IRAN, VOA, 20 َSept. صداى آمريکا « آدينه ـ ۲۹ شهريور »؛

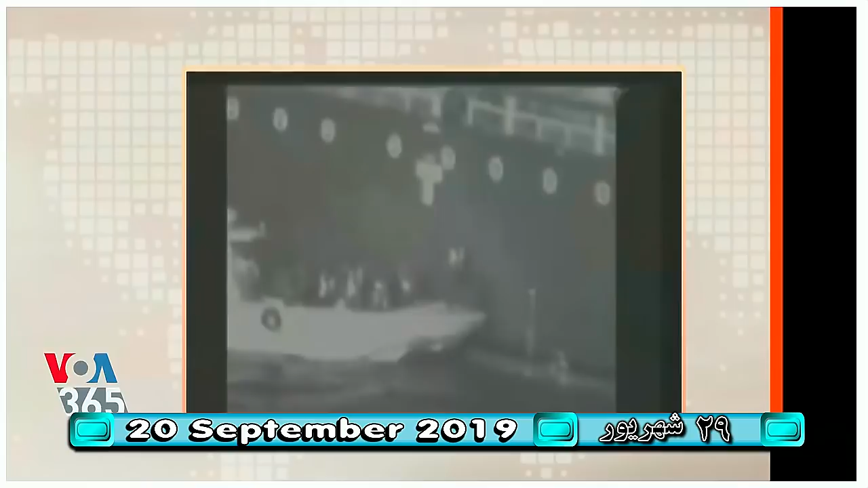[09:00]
و تصویرهای روشن‌تری که 2 روز بعد منتشر کرد سنتکام که توسط هلیکوپتر آمریکایی گرفته شده ثابت میکنه که این قایق سپاه پاسداران بوده